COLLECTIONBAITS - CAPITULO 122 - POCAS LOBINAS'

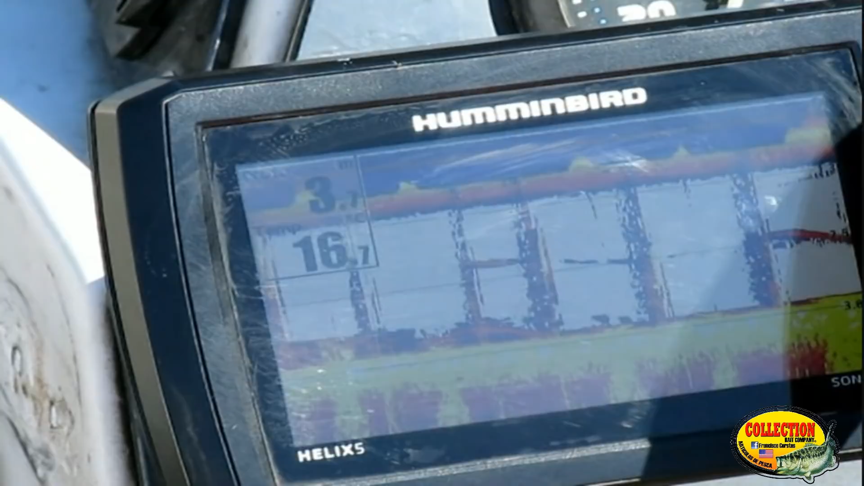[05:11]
Mire, raza, eso es para que usted vea la temperatura del agua que tenemos.
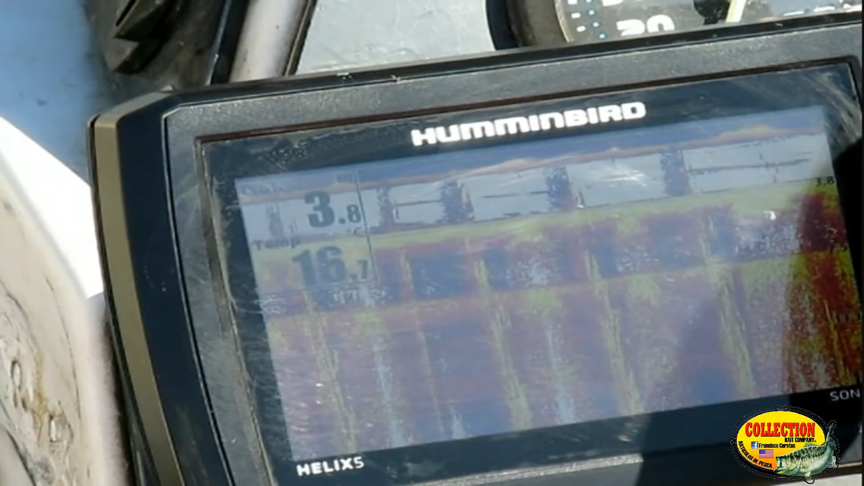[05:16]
Cuando está bajo ese tipo de circunstancias el agua, los pescados se van a mover muy, muy despacio, no van a alimentarse tanto.